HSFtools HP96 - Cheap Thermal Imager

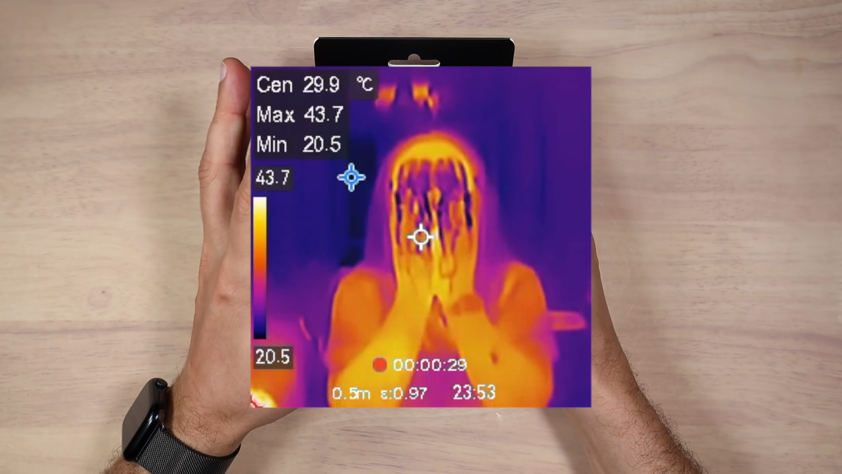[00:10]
On screen: spot 29.9°C
Let's open the box and see what we have inside. Currently you can purchase this device on Amazon,
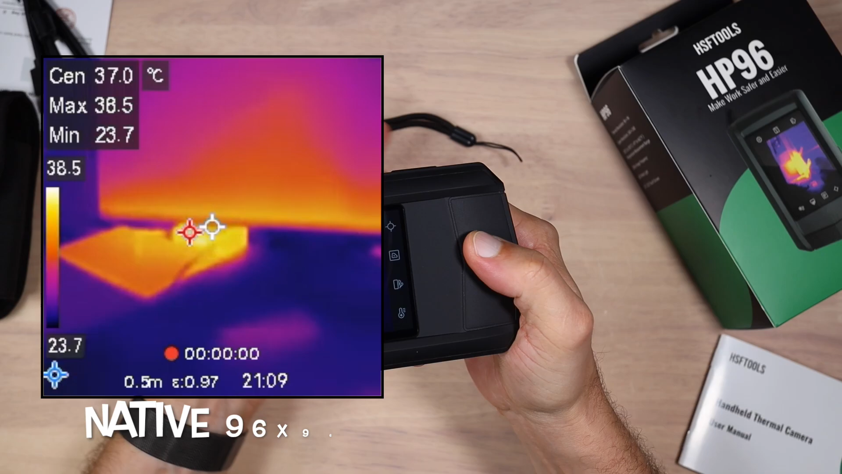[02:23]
But it's super resolution mode, which upscale sensor resolution to 240 by 240,
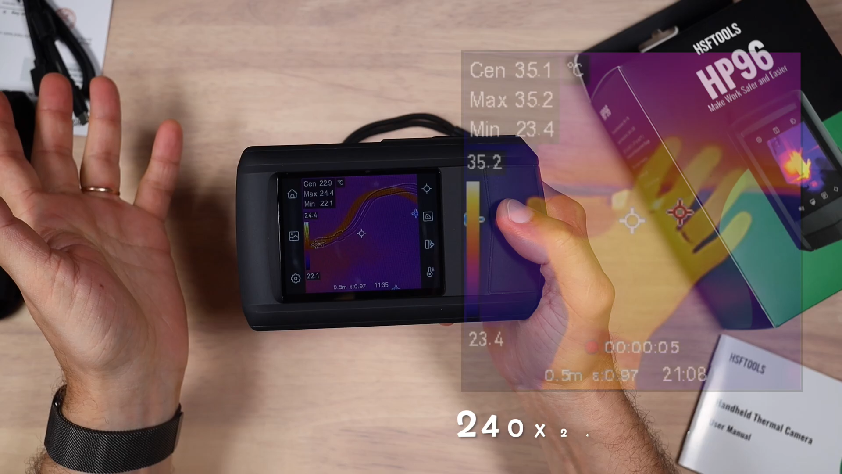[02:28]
does pretty good job and significantly enhances the image quality.
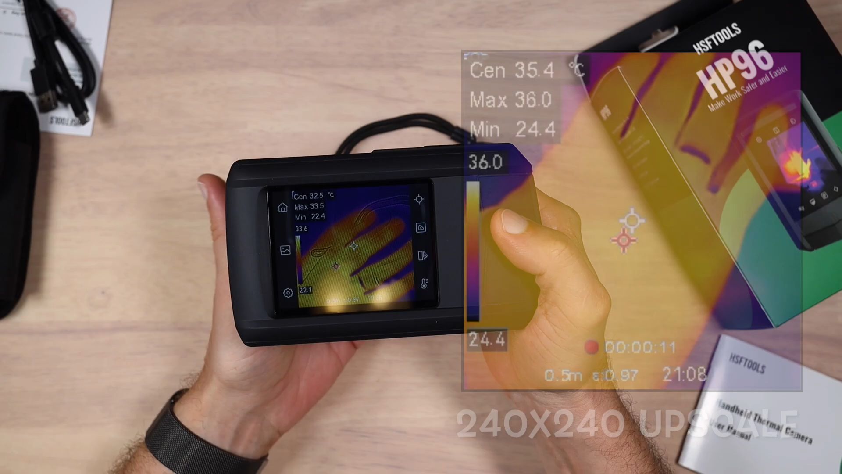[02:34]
Manufacturer claims high level of temperature accuracy and we are going to take a look at the results later into this video.
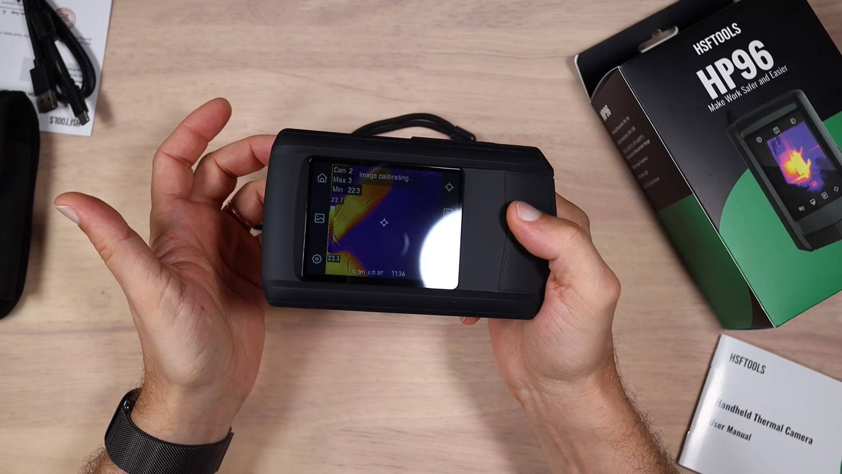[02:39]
Right next to thermal camera,
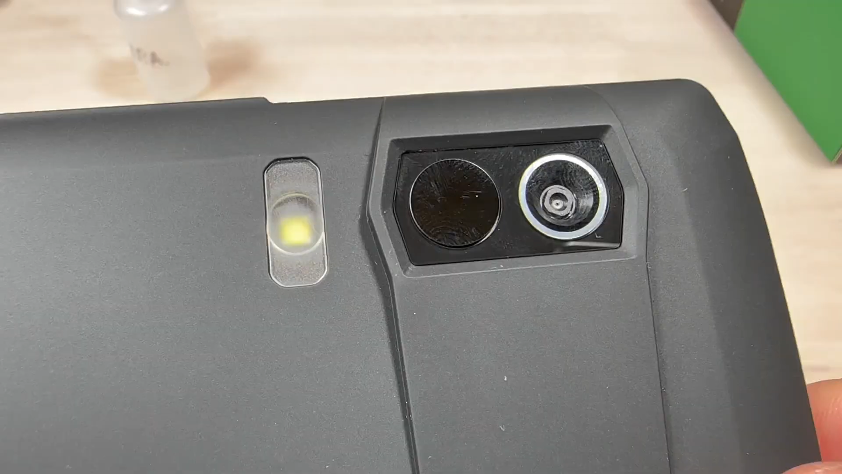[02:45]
we can find visual camera with resolution of 480p, which allows you to get high clarity image by merging thermal imaging camera with visual camera.
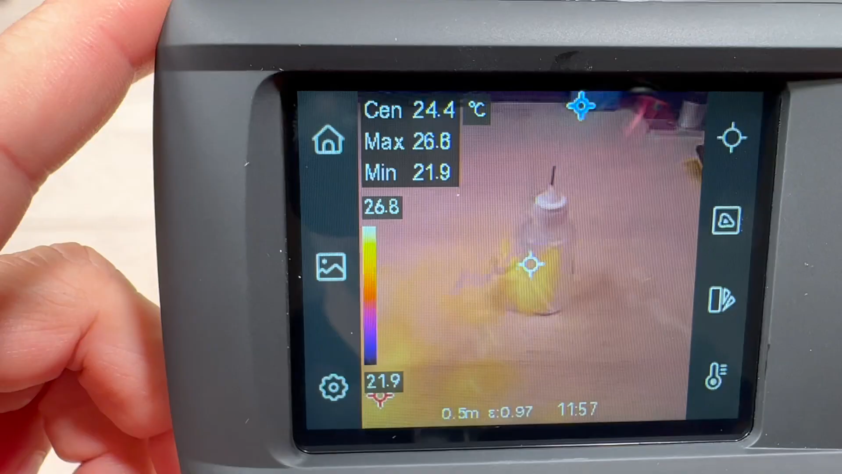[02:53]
On screen: spot 24.4°C
Though I wouldn't expect much from 480p image resolution.
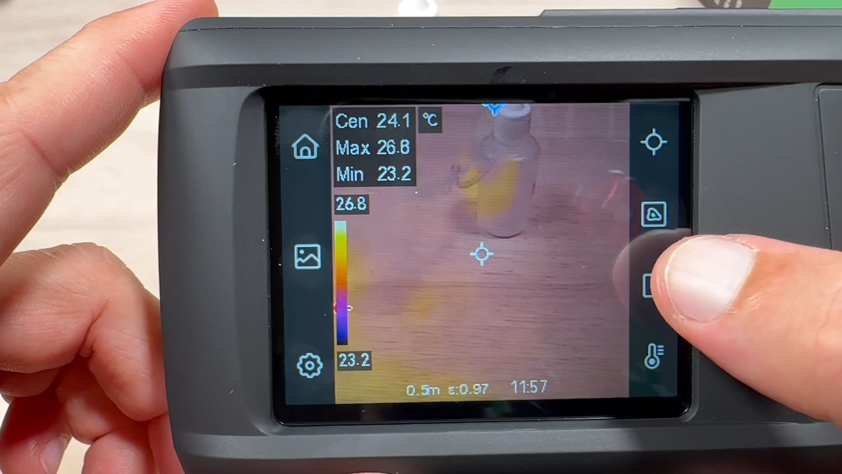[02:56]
On screen: max 26.8°C, min 23.2°C
Tool measuring range is between minus 4 and
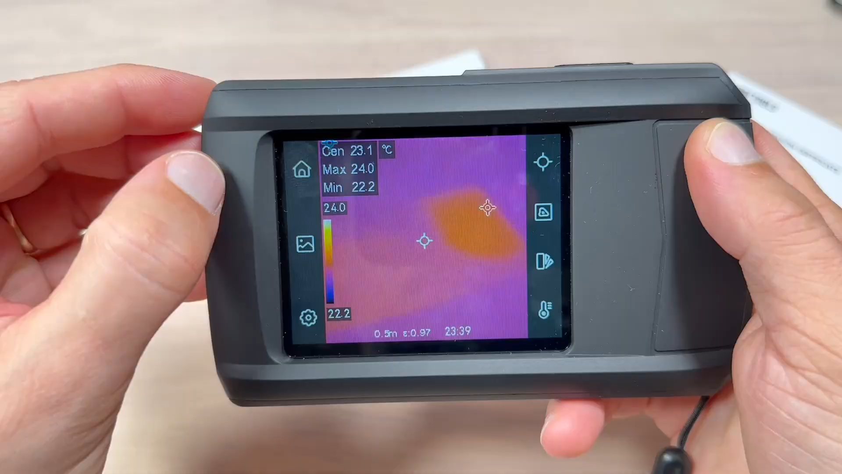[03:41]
On screen: spot 23.1°C
The device has 4 gigabytes of onboard EMC flash memory,
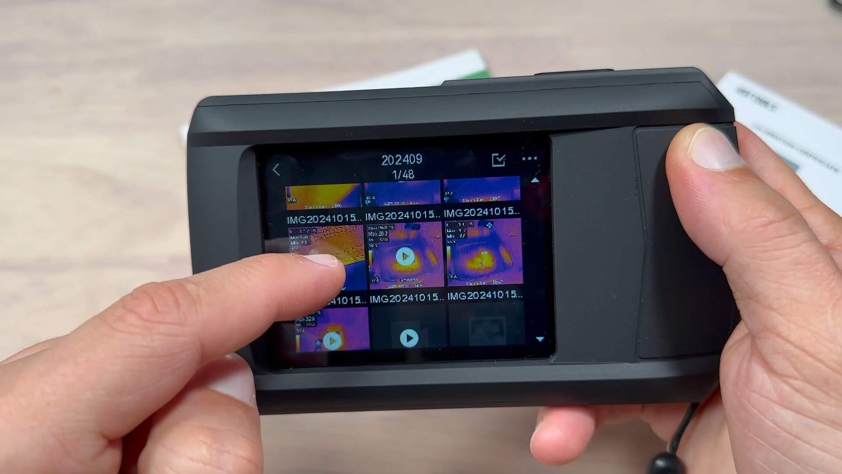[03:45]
which can store around 30,000 standard thermal images and about 20 hours of MP4 videos.
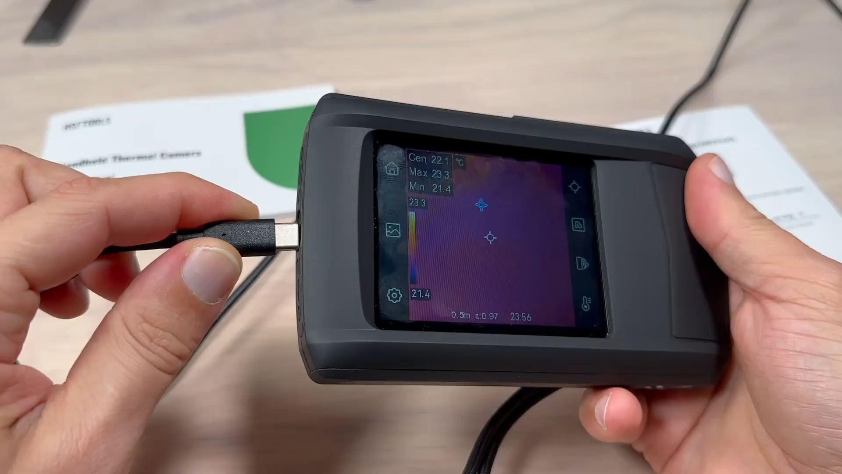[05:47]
On screen: spot 22.1°C
With a computer, this device can work as an external USB camera, which is a very cool feature and I haven't seen such functionality in even more expensive thermal cameras. With Windows 11, there is no need for any kind of drivers.
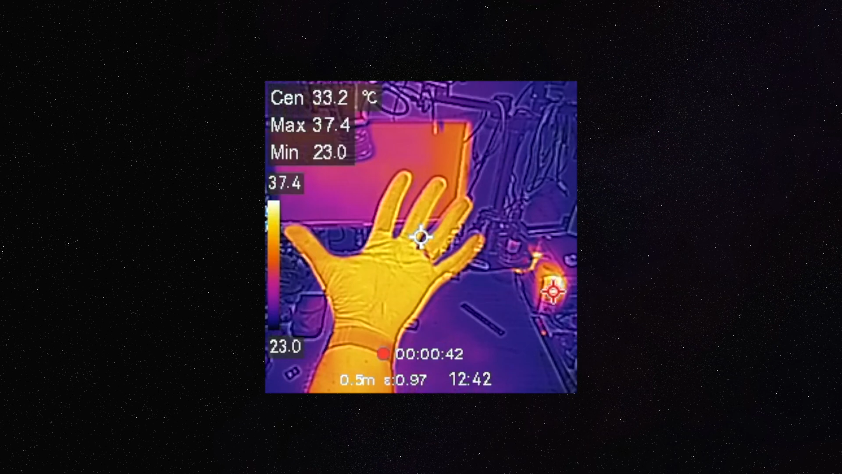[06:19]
Here's the quality of the video with merged image, where you have visual camera and infrared camera working together. I'd say quality is pretty good. On the screen it's probably not gonna look as good as on actual device,
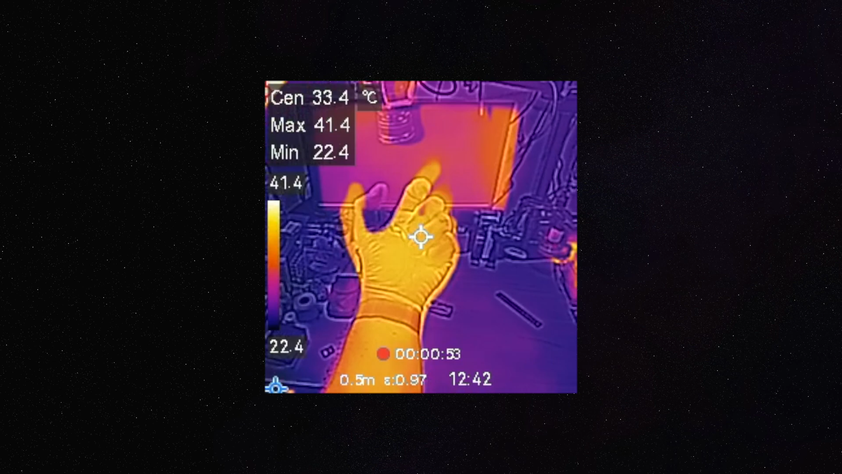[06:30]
because device has smaller screen itself.
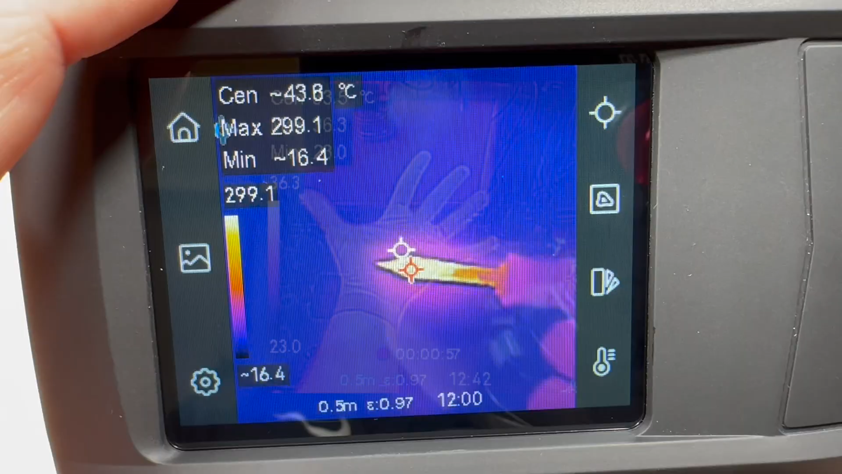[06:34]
On screen: max 299.1°C
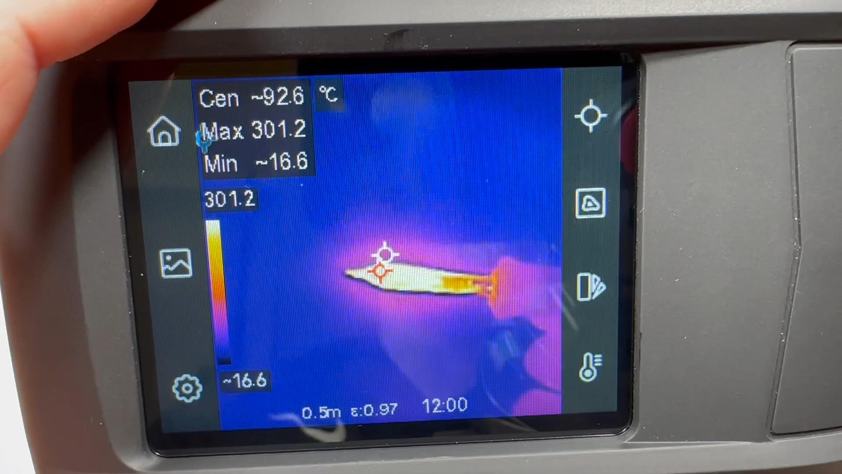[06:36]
On screen: max 301.2°C
The soldering iron is at 380 degrees right now, so I'm not sure about the accuracy.
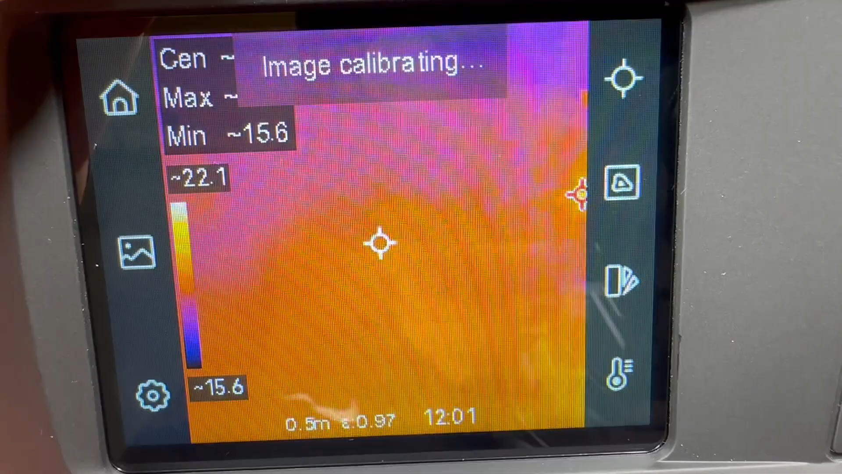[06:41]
It's an automatic mode. Let's see what's the temperature of the body. 35.4 is the maximum. It's actually pretty good. I assume I'm about 36 something.
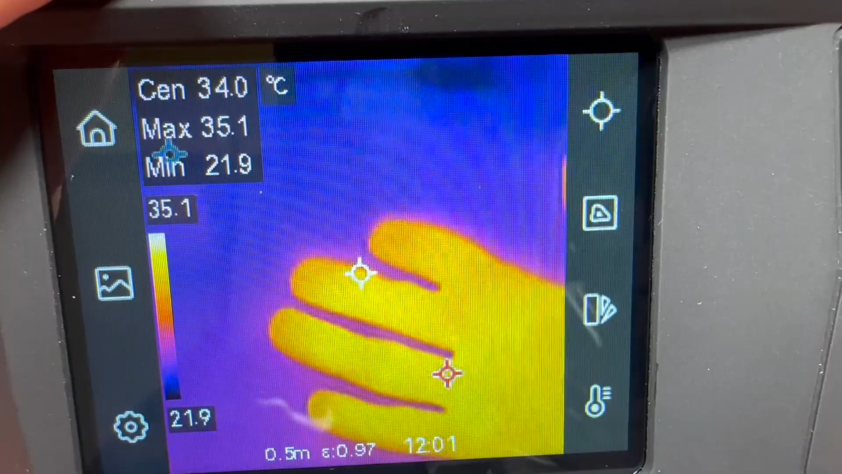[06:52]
On screen: max 35.1°C, min 21.9°C
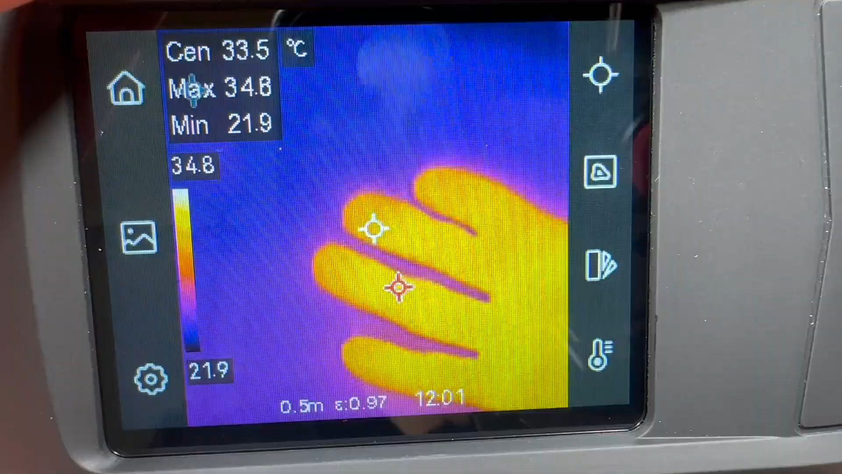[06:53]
On screen: spot 33.5°C
So higher the temperature, lower the accuracy, like in other cameras.